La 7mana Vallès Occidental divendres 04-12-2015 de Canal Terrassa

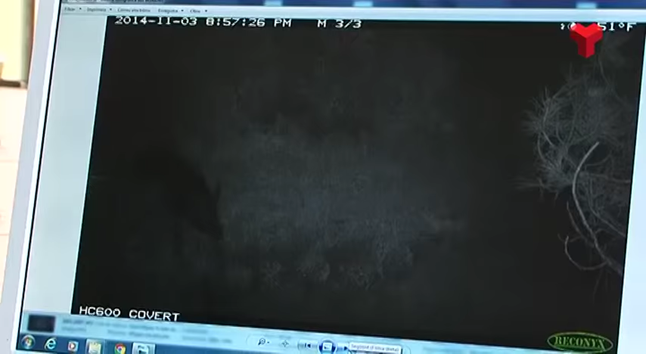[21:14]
Una altra de les grans amenaces per a les tòfones que evidencia l'ús de les càmeres és la del senglar.